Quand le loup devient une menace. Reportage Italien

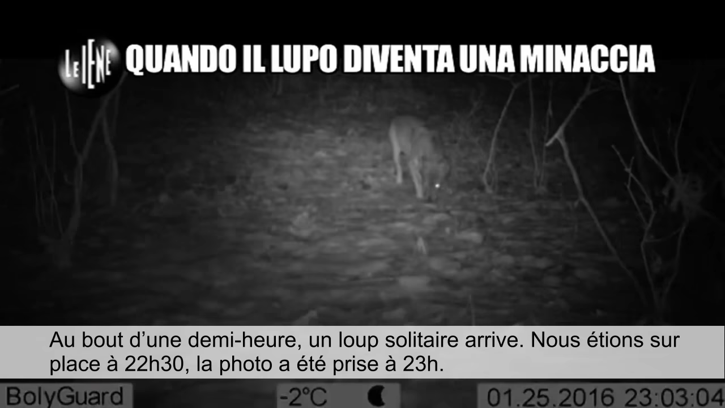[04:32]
Noi eravamo lì alle 22.30, lo scatto è delle 23. Insomma, queste terre sono veramente pieni di lupi.